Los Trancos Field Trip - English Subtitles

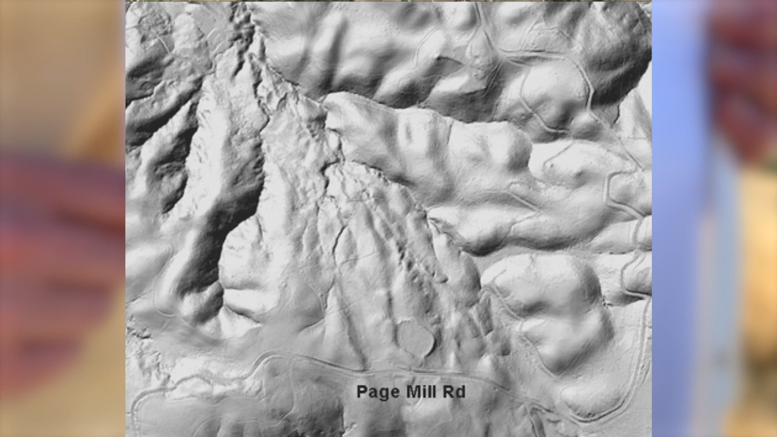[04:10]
This is a tool where the computer does a bunch of calculations and removes all of the trees leaving just the shape of the land.